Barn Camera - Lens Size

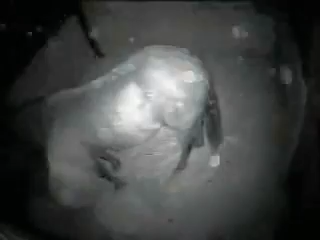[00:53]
It's good for about 15 to 20 feet of infrared coverage. The infrared cameras operate as normal cameras during the day or when there's sufficient light in the barn that the infrared isn't needed.
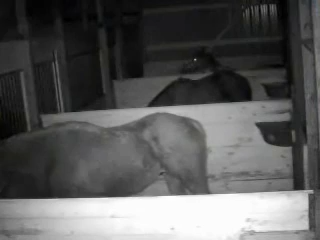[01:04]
All cameras ordered online ship with a 3.6 lens. If you need a 6 or a 9mm, enter it in the special instructions window or just give us a call. We hope this video was helpful. Thanks for viewing.